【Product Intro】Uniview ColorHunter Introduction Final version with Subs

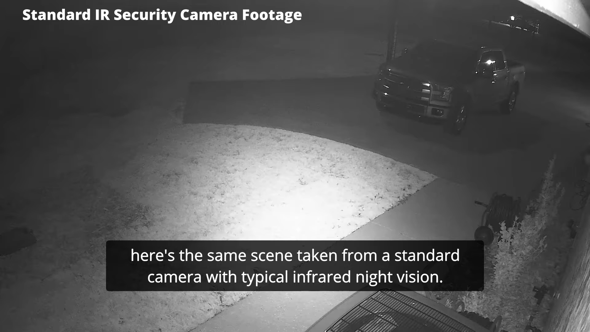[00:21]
And here's the same scene with the naked eye. So how did we get here?
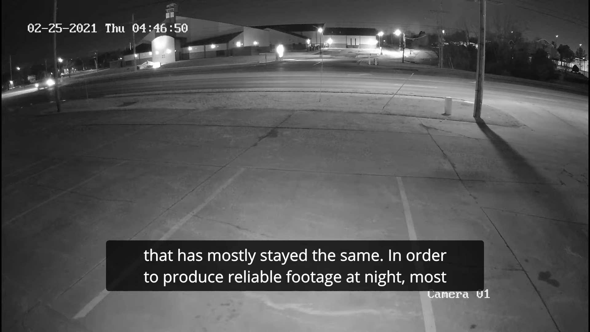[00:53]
In order to produce reliable footage at night, most security cameras use infrared light. The result is overexposed and dull footage, with poor contrast and not that much detail.
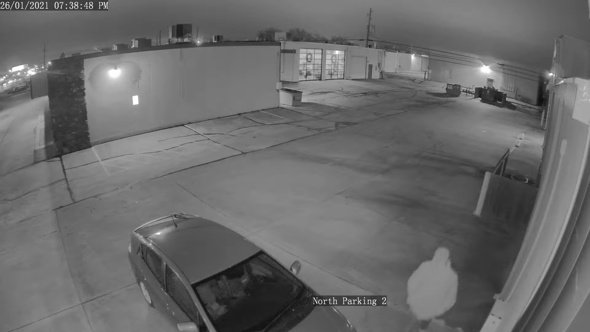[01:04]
These cameras are also prone to reflection and flooding.